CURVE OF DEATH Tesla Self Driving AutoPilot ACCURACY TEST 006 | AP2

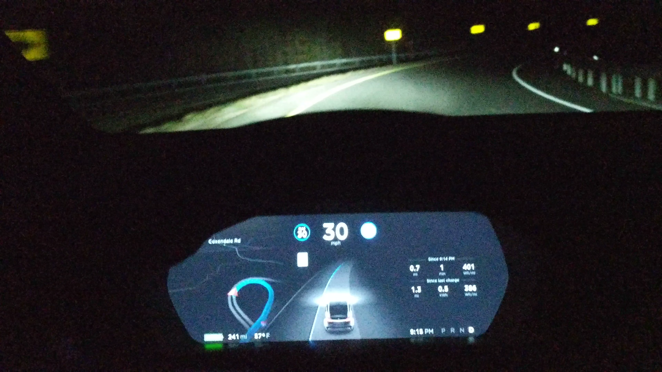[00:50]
outside let's hang it's moving away from the side though it never did this before it used to always hug that line now it's moved away from the edge maybe it's learned
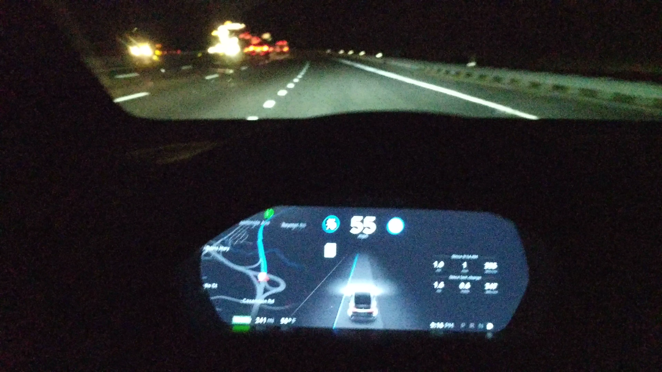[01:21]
was very good that was it's been that's one of the best runs ever by this model X if not the best run ever by this model X so check back on this previous video see
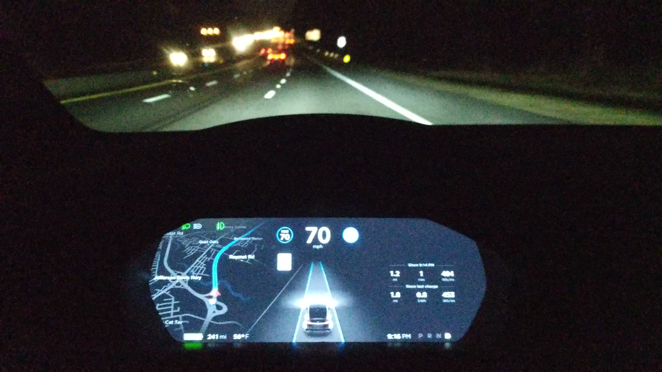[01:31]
how terrible it did and look at what it did just there and compare that that's that's a really good performance